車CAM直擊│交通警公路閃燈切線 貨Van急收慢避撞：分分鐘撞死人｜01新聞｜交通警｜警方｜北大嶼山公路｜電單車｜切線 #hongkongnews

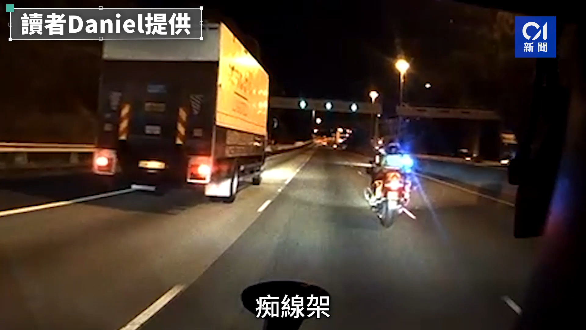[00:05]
屿山公路星期四晚有交通警闪灯咳线。涉事货 van 司机话，当时佢嘅时速有成100公里，曾经谂过扭向左边闪避，但慢线后面有架巴士，佢希望警员即使赶时间执行任务，亦都要小心驾驶。而从电单车警员嘅制服同埋头盔推断，嗰十几架电单车相信系警察护送队嘅车队。 哇！真系人渣嚟噶，真系。